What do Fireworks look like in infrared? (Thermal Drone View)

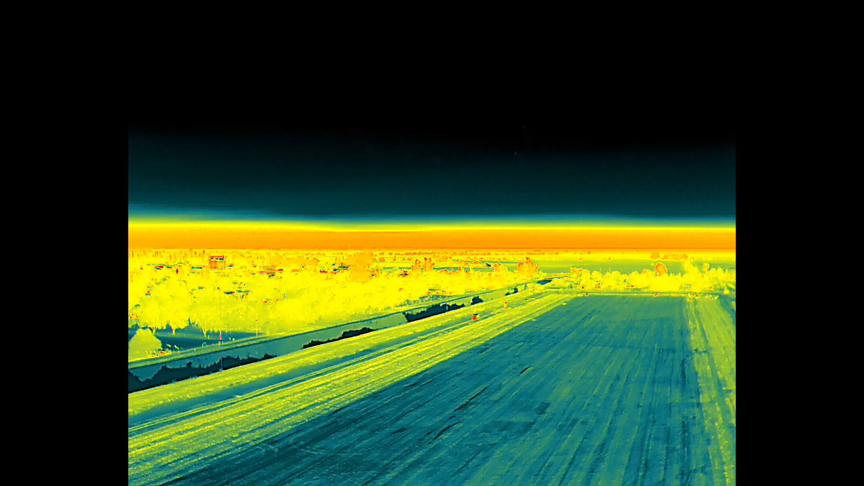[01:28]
The three spectrums I used were hot iron, white hot, and tint.
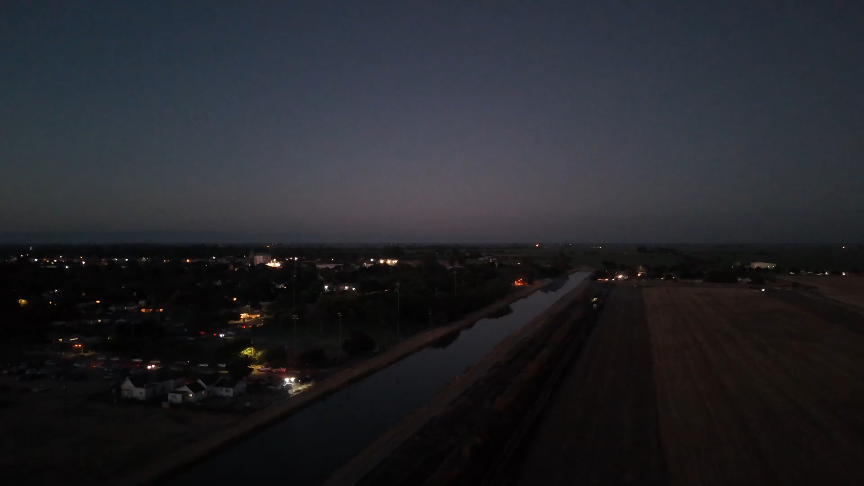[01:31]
I filmed the fireworks in two different bands, which we will call fine and wide.
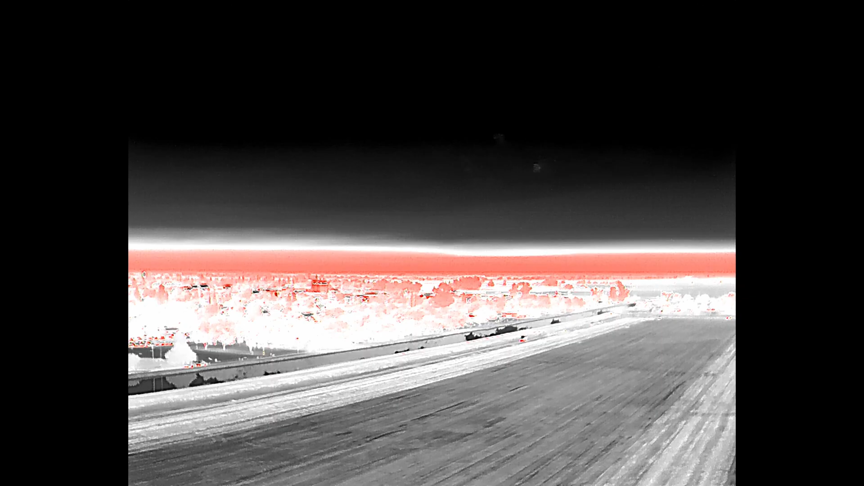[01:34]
Fine will give you a lot more details about the thermal energy source that you're looking at,
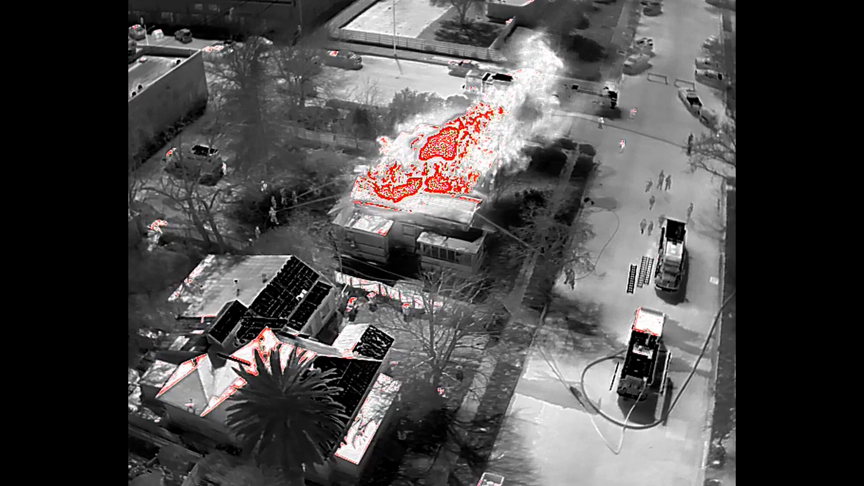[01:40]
but maxes out right around 350 degrees Fahrenheit.
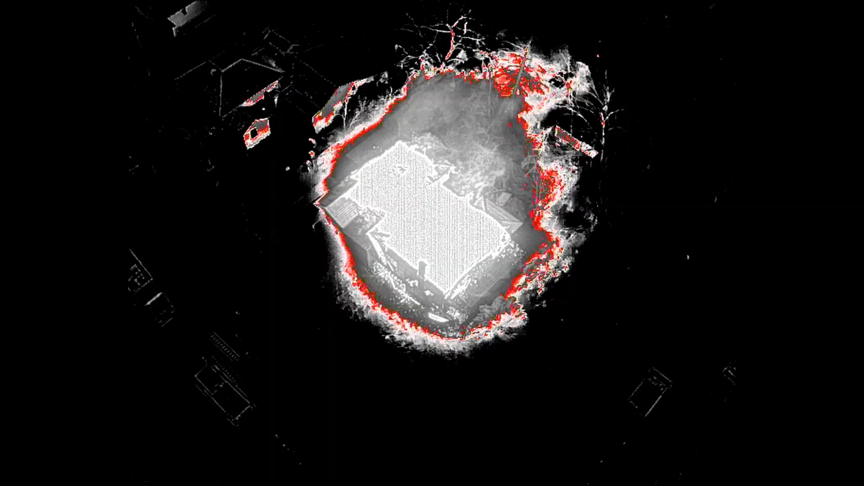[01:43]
Wide will give you a lot larger spectrum of thermal energy to look at, but the colors will end up muted and muddled, making it a little bit harder to see those finer details.
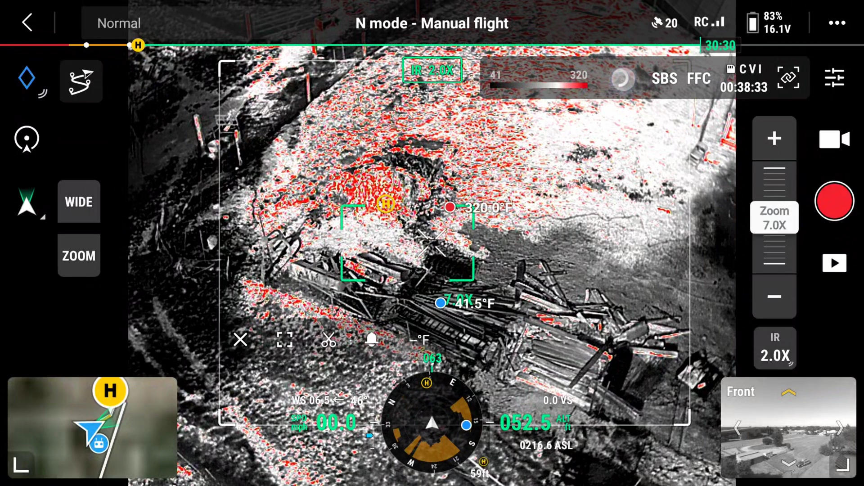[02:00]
Both have great benefits to them, and I swap between them both often when flying, search, and rescue missions, or firefighting missions.
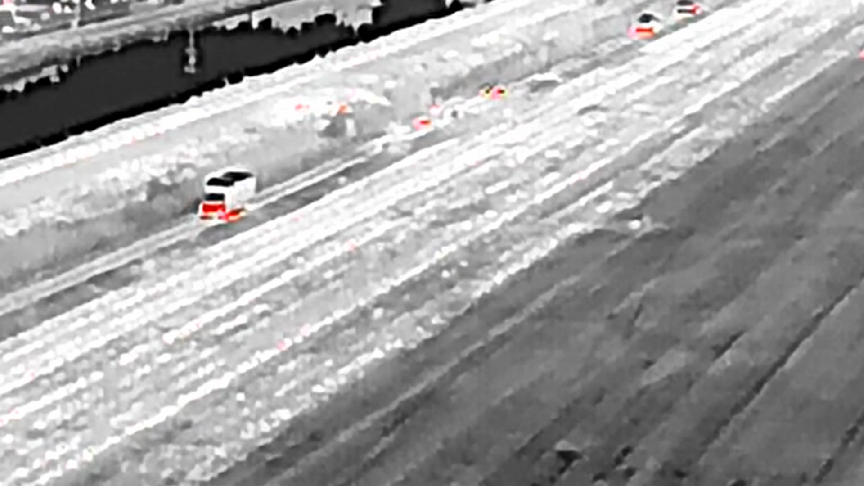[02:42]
I did not expect so much thermal energy to be
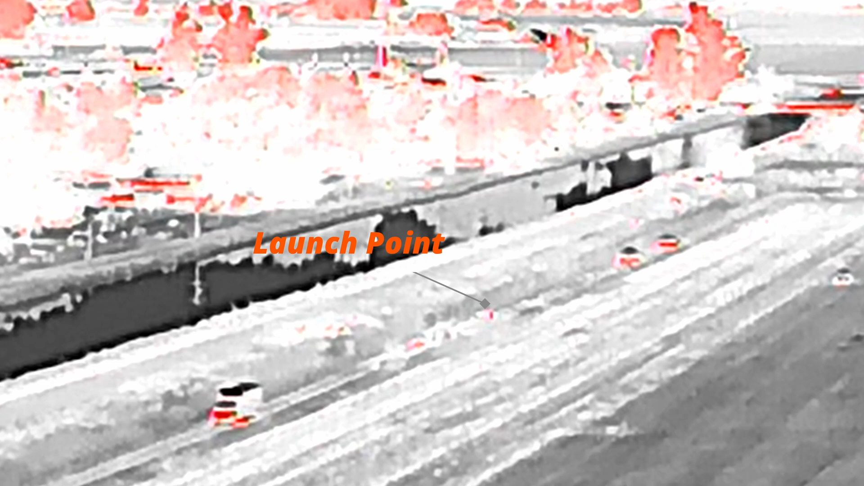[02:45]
generated from just a small little firework being fired into the air.
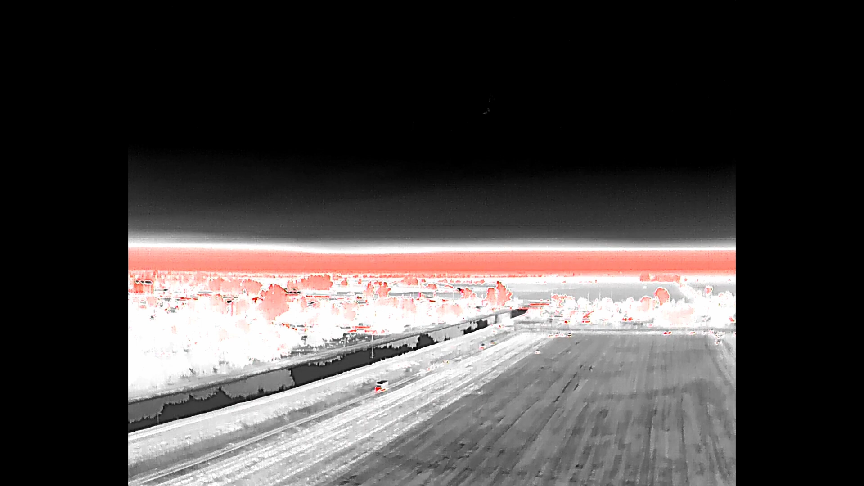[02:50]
And second is the exact opposite, how little heat was generated from the firework explosion. You can see as the sparks start to drop down, they lose almost all of their thermal energy within the first second or two.
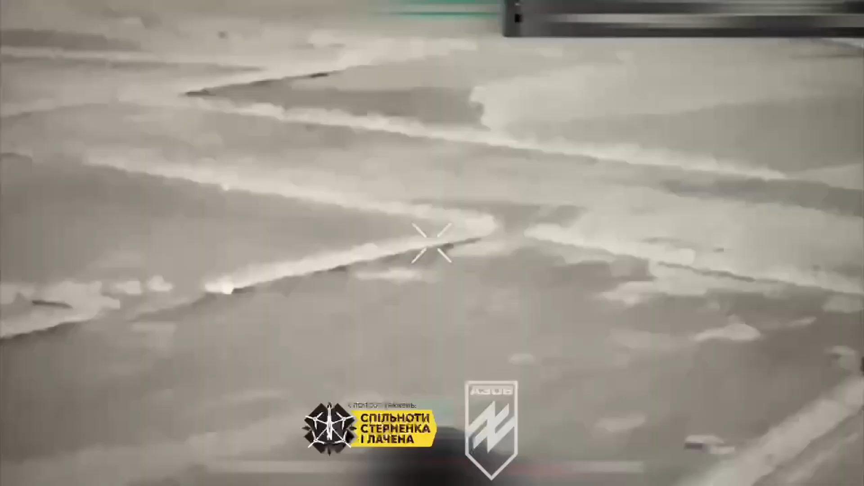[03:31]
Obviously the explosions we're seeing in the conflict have fuel involved and different variations of explosives,
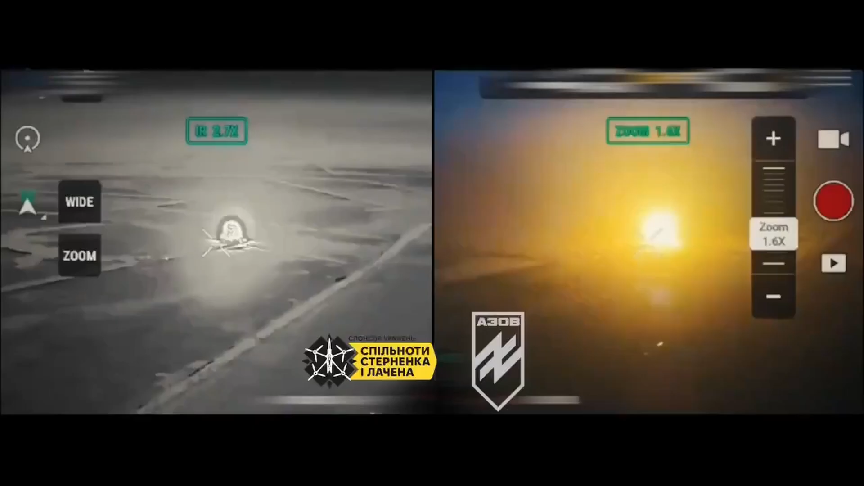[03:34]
but I thought they would be at least close in comparison. Instead, the firework explosions were kind of a blink-and-you'll-miss-it sort of thing. As soon as they burned, they were out.
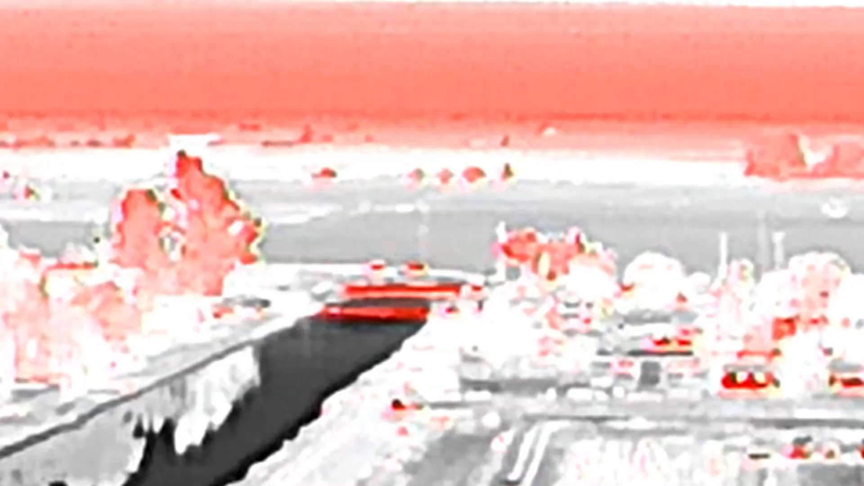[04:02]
And as soon as they show up, they're completely gone and over with. In fact, if you're focusing on just seeing the fireworks,
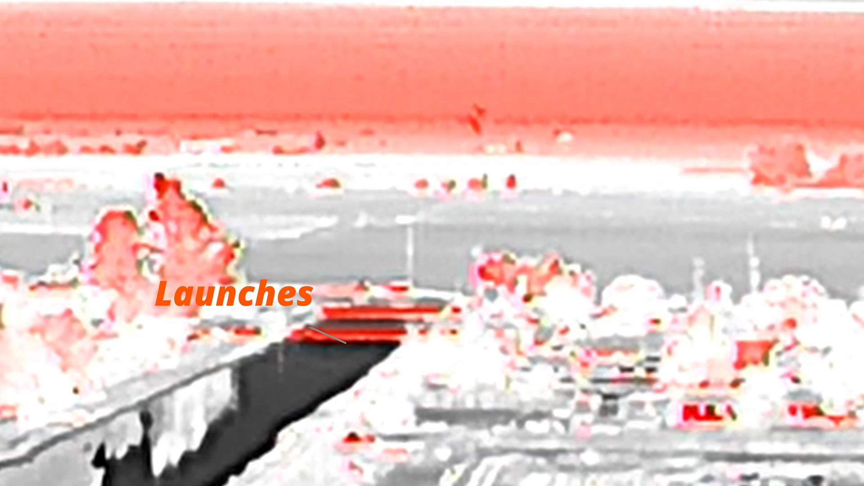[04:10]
you'll completely miss the fact that the mortar that they're coming out of glows like a beacon.
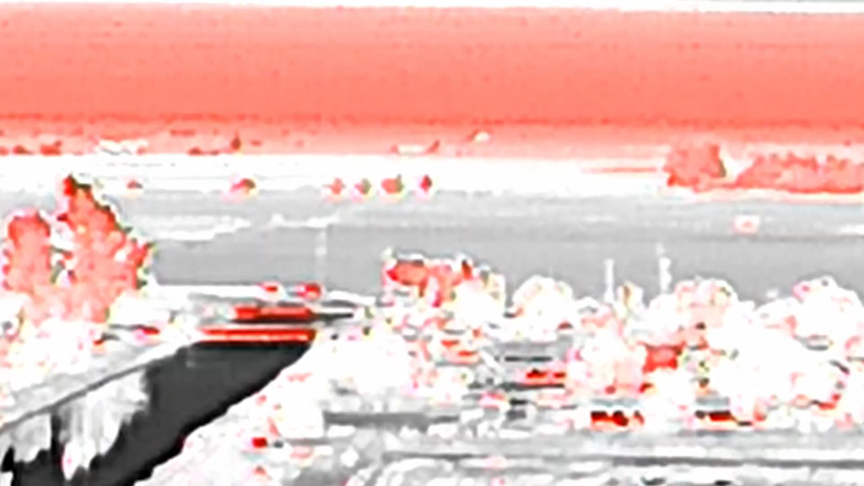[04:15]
So there's a couple good things we've learned from this information,
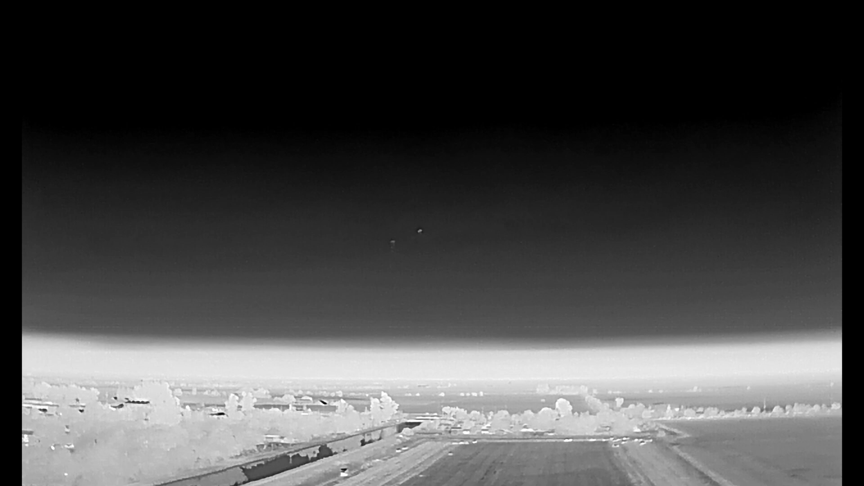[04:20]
even while the firework show underneath the thermal imager might be a little lackluster. The first is that fireworks are actually a lot safer than I expected. I never really saw any of these sparks drift down towards the ground at any point during the show.
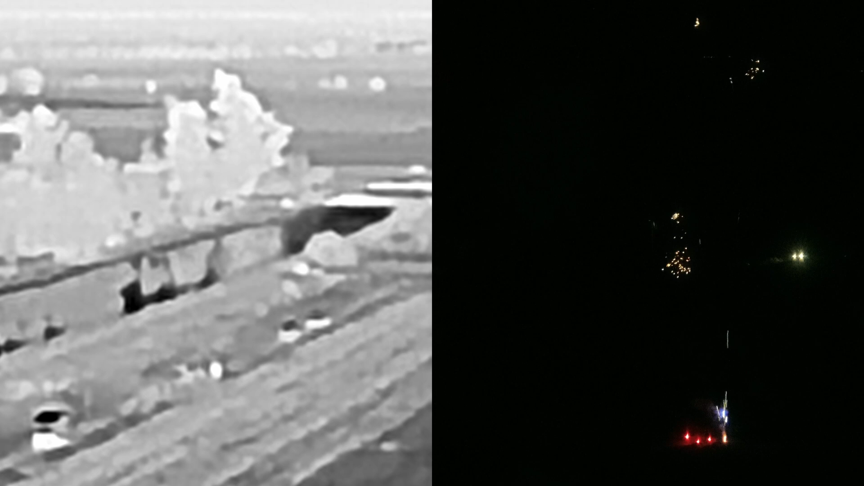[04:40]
And secondly, if you're taking fire from mortars or cannons or you're simply on the lookout for potential illegal fireworks shows, go ahead and keep your eyes trained on the ground and look for the jets of flame that come up, which might be just a couple of sparks on normal view, but are a huge source of heat for infrared. And to be clear, I'm not trying to downplay the dangers of fireworks,